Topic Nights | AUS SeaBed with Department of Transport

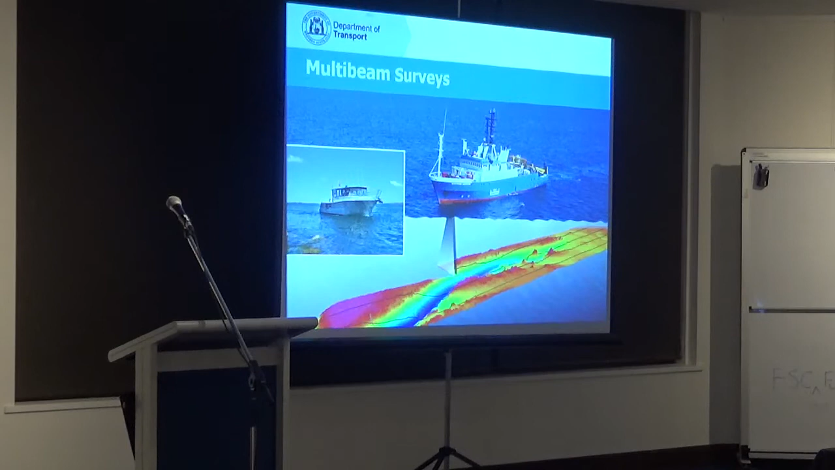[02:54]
So, that's one and probably the most accurate way of seabed mapping. But it is very expensive when you look at the amount of seabed Australia and Western Australia in particular actually has. So, that's one of our technologies of seabed mapping.
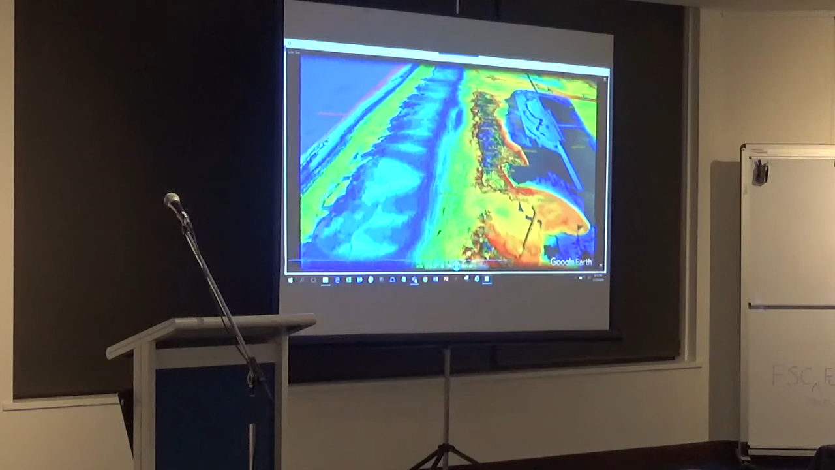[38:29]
This is the gauge roads. The channel. And free metal over here.
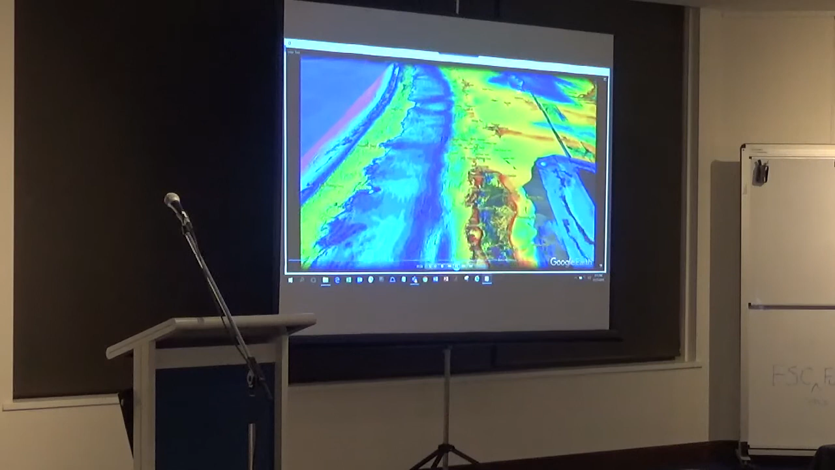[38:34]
And then we have the stragglers. And we have Tarnak and all those. Now we're just going to... So, this is the... Yep. Sound.